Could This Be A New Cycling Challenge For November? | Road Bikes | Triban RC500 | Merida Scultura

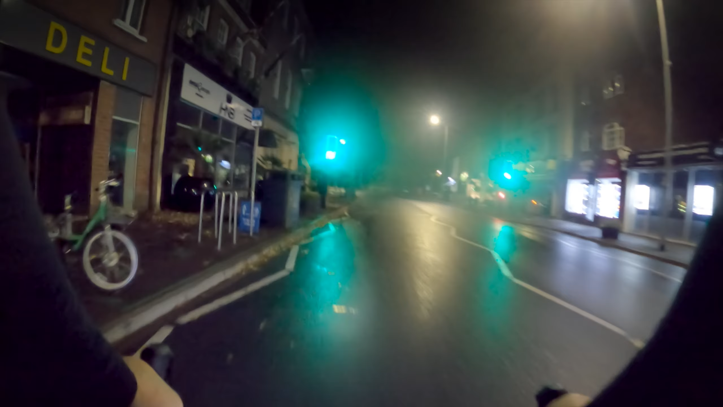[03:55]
Just all the hills was a bit iffy But we're going down to Pool Harbour now Shore Road And yeah, we're going to get it full force for sure Properly raining
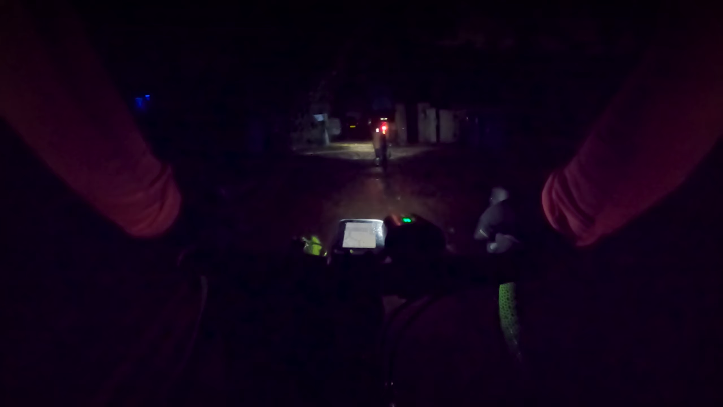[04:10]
Is there a path here or something?
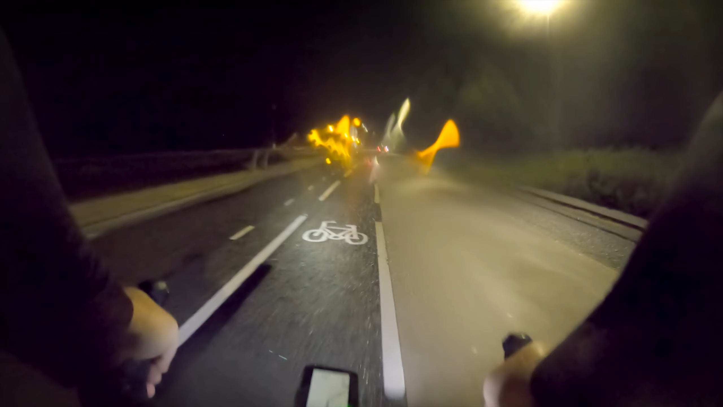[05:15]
It's better than the other option, let's be honest
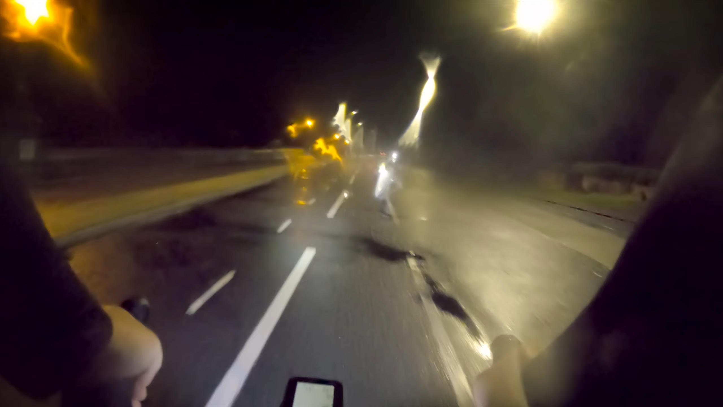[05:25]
Especially when the wind's strong enough to blow the water up over the seawall Oh, we've got the clock change this weekend I have to say that is not my favourite thing I don't like it when the clocks change I seem to get up in the dark I mean, I need work in the dark
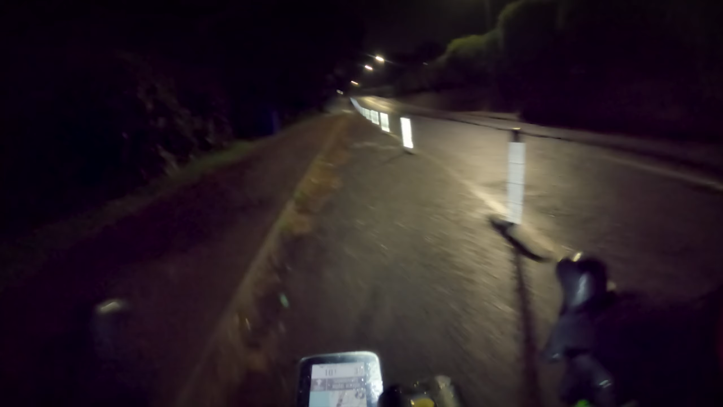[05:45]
But I'll get used to it
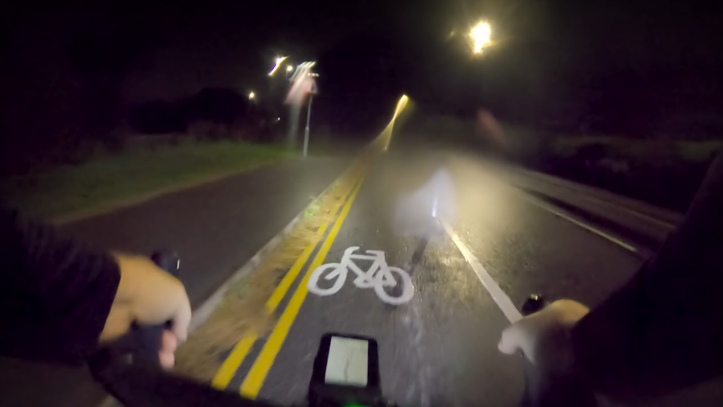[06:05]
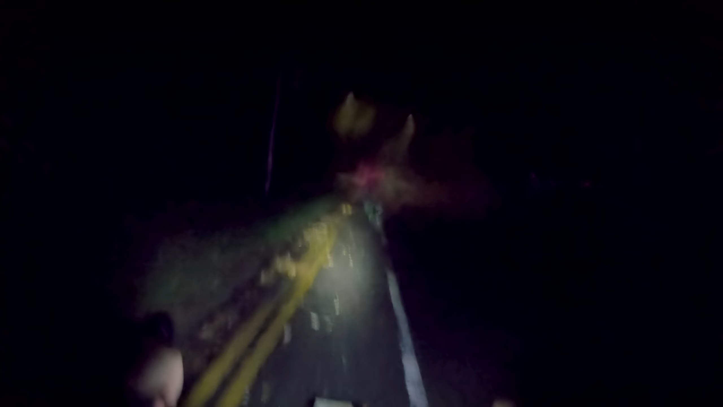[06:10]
We're going to get hit by the wind now But hopefully it'll give us a push up Haven Hill
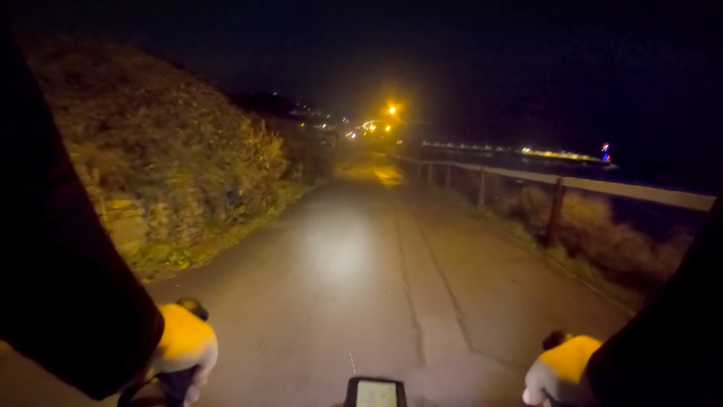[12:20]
Yeah Watch out for the sand